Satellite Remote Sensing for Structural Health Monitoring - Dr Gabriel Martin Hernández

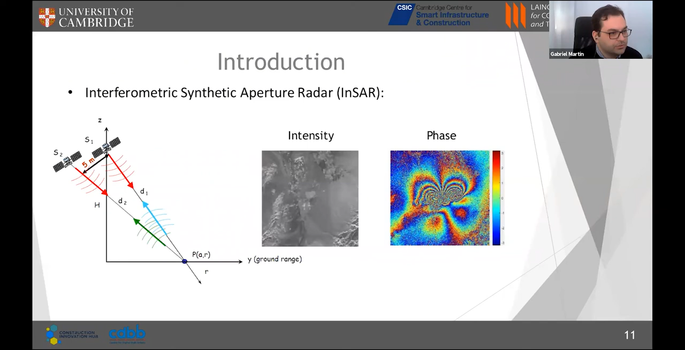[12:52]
and very close position we will see that these faces are correlated and they produce what we call an interferogram this interferogram signal comes from different phenomena we can represent this uh interferogram as the difference of the face and the interferogram as the sum of different coming from different sources uh one is what we call baseline or here is represented as five flat which is this this is common because if we measure two different uh
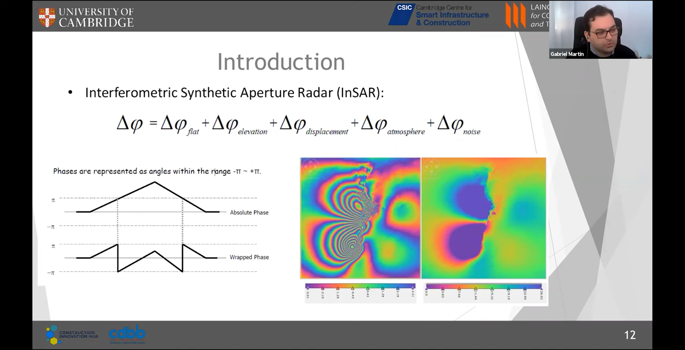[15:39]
but using something that we call unwrapping phase phase unwrapping so we will be able to estimate absolute phase from this wrapped phase so we can as we saw before we can estimate displacements between two as questions of uh sar two different acquisition of sar images using this interferometry so so in satellites because we are receiving images periodically from the satellite we can use this interferometry
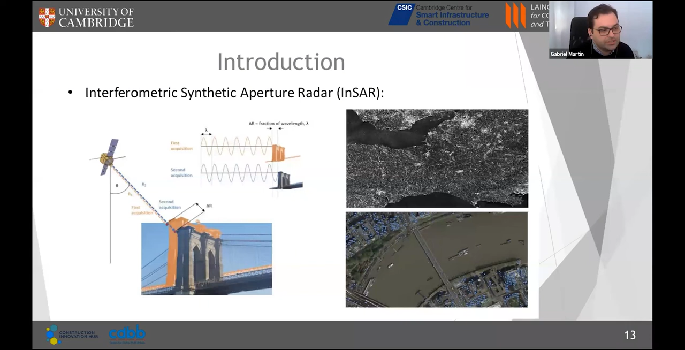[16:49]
of interest so we can use this to study the the movements of the bridges or all the buildings to to monitor these infrastructures this is another example of the use of this insert technology in this case it has been uh used for a study the subsidence after some tunneling works in central london you will see that for these uh points uh there there have been some subsidies a long time so that the buildings are going down
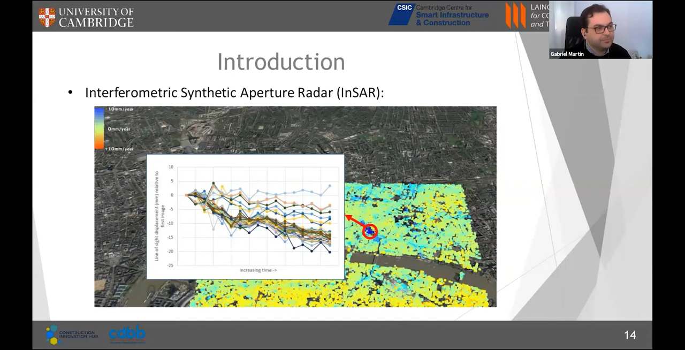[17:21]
with the with the time and so uh if you want to get uh sar images to perform